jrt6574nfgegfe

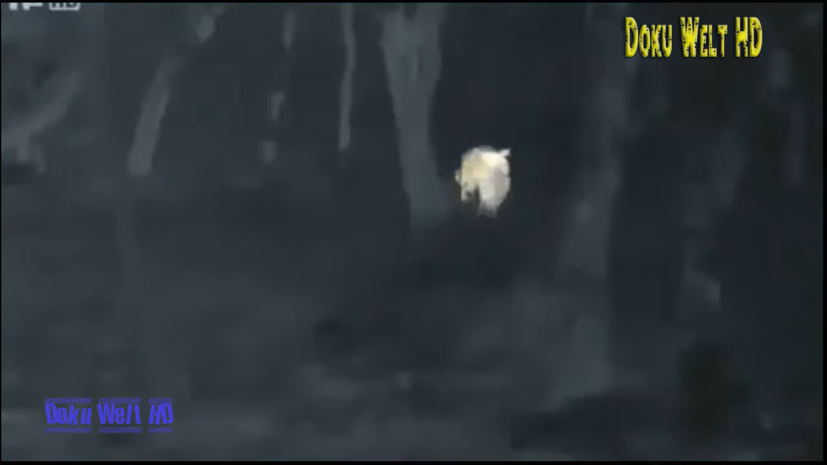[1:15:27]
Es sind Geschöpfe, die sich einer Welt ohne Licht perfekt angepasst haben. Eine Welt, über die wir kaum etwas wissen.
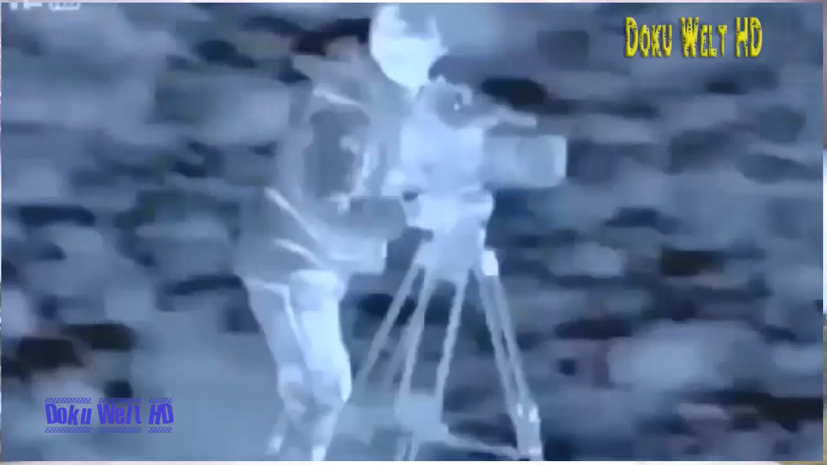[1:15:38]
Ausgerüstet mit Spezialkameras ist ein Filmteam unterwegs in die entlegensten Regionen Südamerikas.
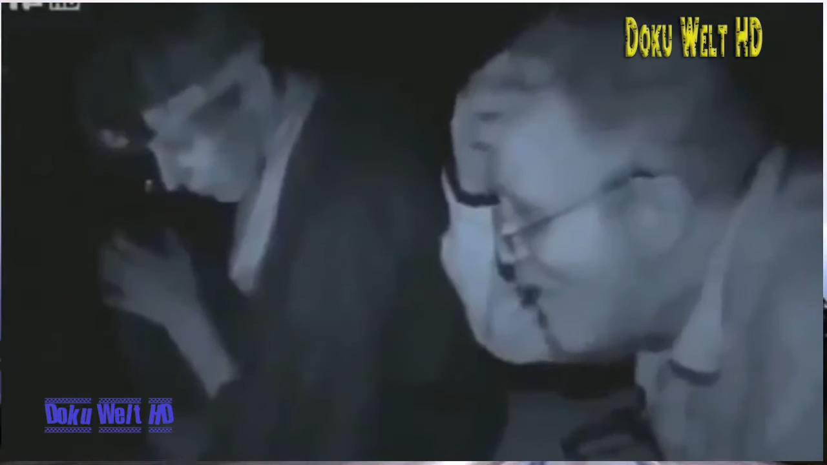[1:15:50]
Unglaublich! Um das geheime Leben der Tiere in der Nacht zu erkunden.
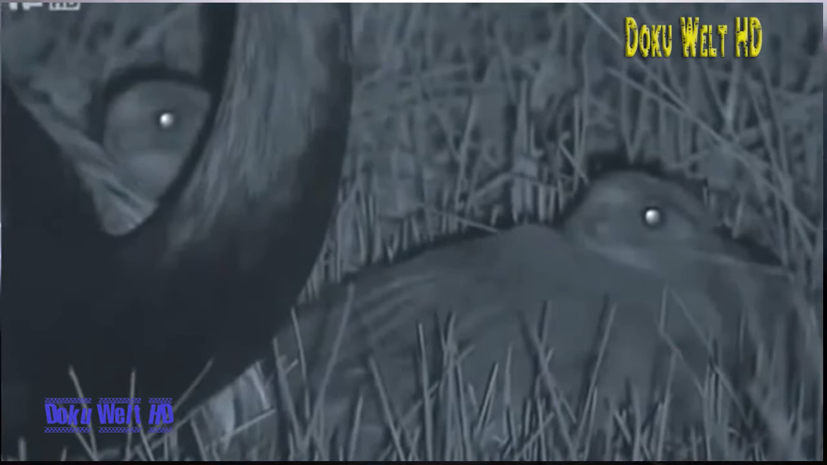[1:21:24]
Die Küken sind Mini-Versionen der Erwachsenen. Das ist übrigens nicht die Mutter, sondern der Vater. Das Weibchen legt die Eier, der Vater brütet sie aus. Für sie war's das dann. Und er macht das unglaublich gut. Er nimmt sie unter seine Flügel. Aussitzen ist eine überraschend erfolgreiche Taktik, um sich im Dunkeln vor Raubtieren zu schützen. Genau wie Menschen sind auch Nandus im Dunkeln so gut wie blind. Aber sie können sehr gut hören.